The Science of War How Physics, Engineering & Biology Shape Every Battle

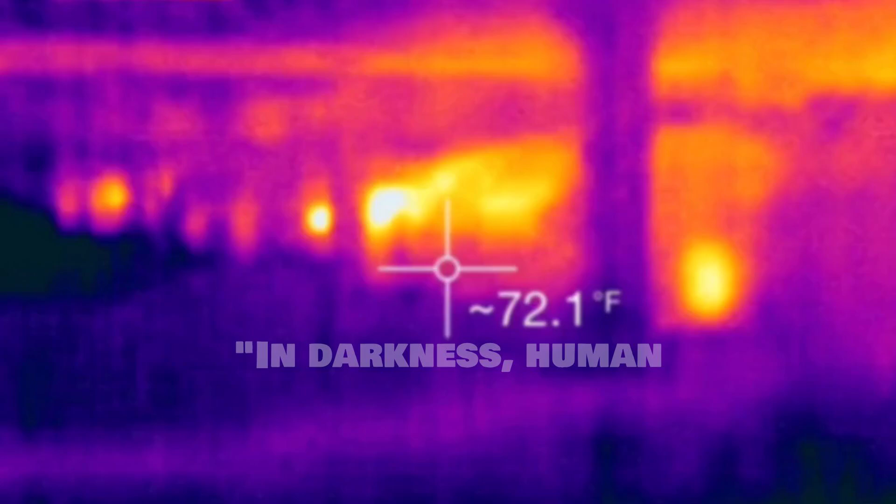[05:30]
On screen: spot 72.1°F
In darkness, human vision fails. But with the right equipment, the night comes alive.
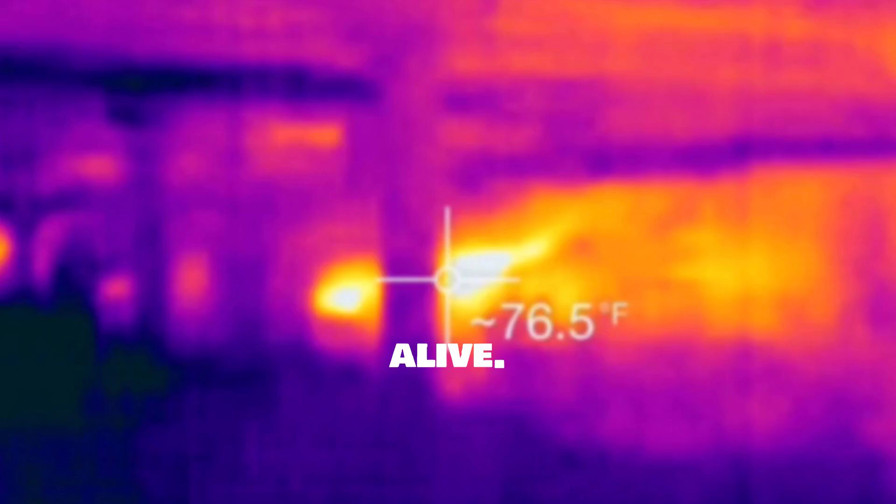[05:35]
On screen: spot 76.5°F
Night vision technology leverages light amplification and thermal detection to restore visibility when none seems possible.
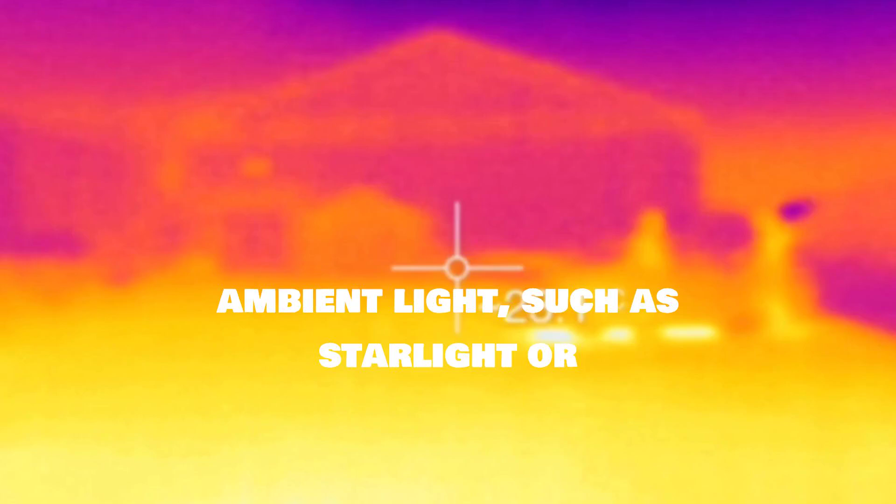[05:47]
Ambient light, such as starlight or infrared from moon reflections, enters the device and hits a photocathode, releasing electrons.
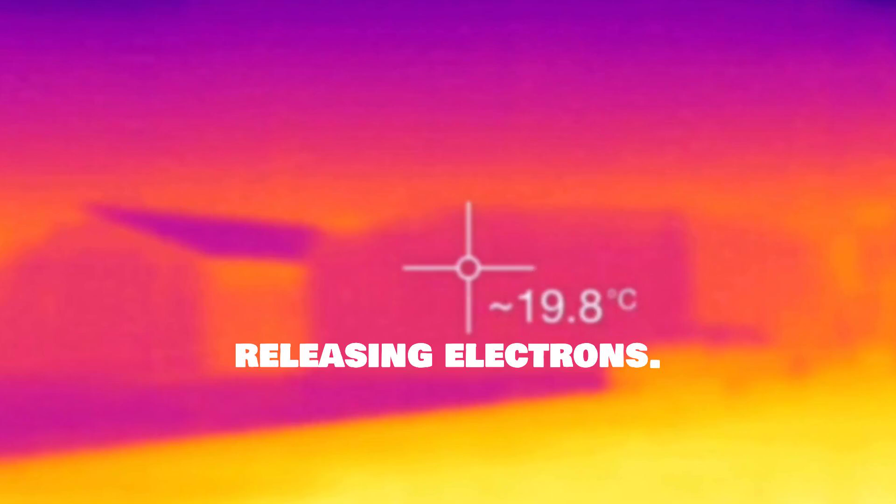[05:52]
On screen: spot 19.8°C
These electrons are multiplied thousands of times,
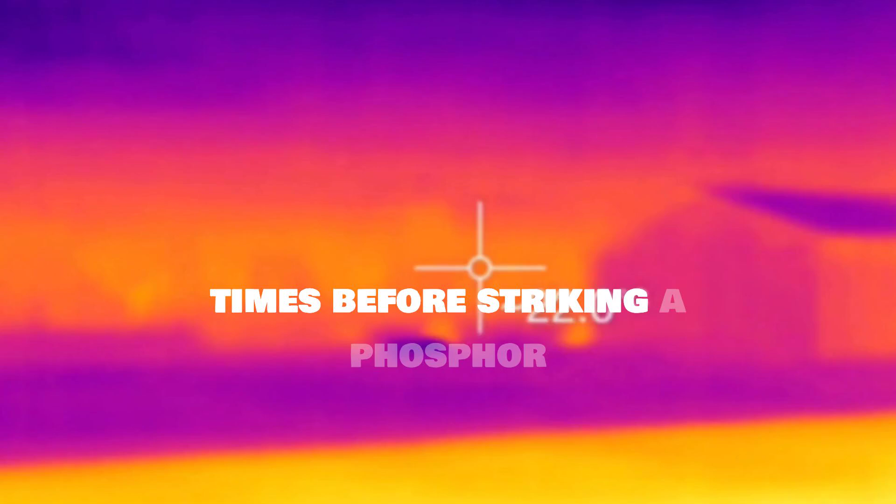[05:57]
before striking a phosphor screen, creating the classic glowing green image.
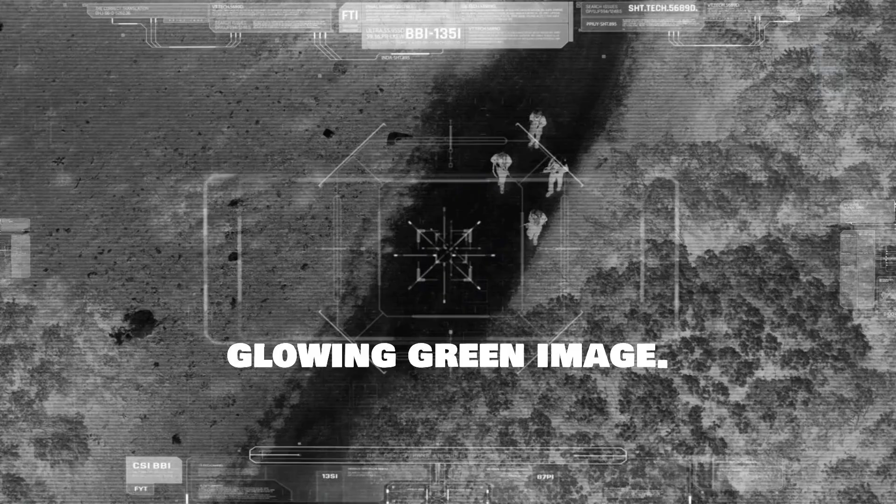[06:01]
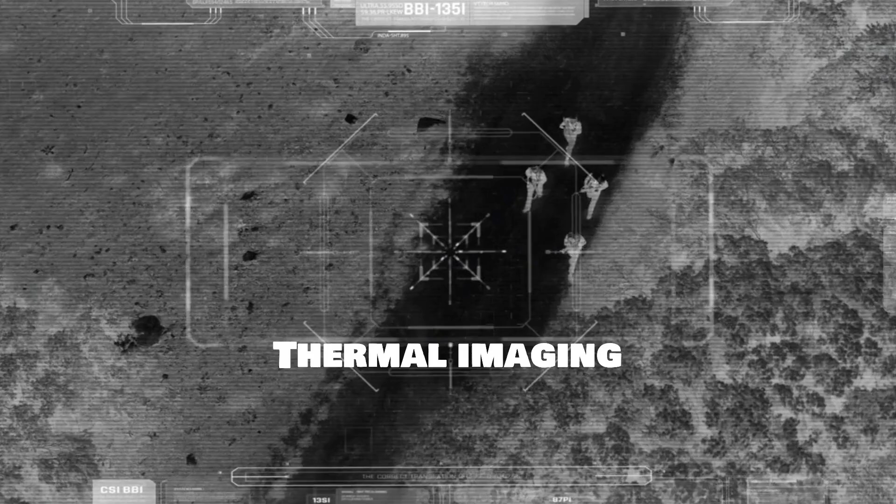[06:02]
Thermal imaging operates differently, detecting infrared radiation emitted by warm bodies, engines, or recently used weapons.
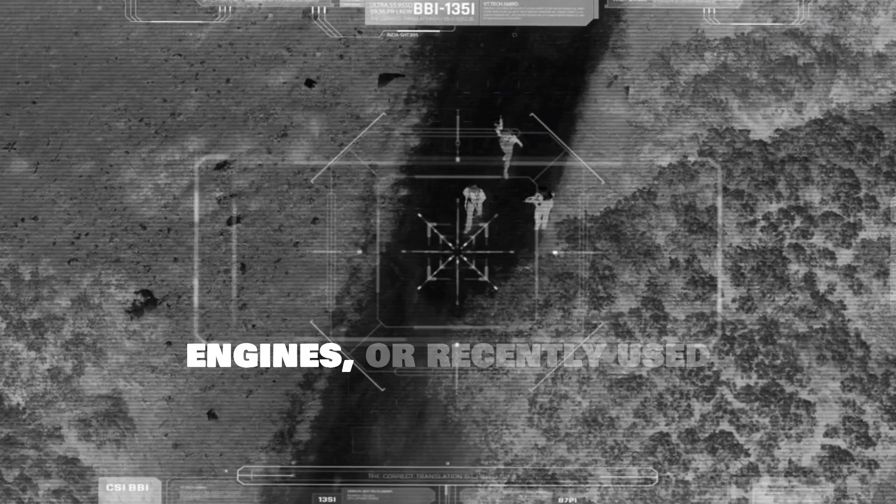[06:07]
These thermal signatures are visible even through fog, smoke, or total darkness.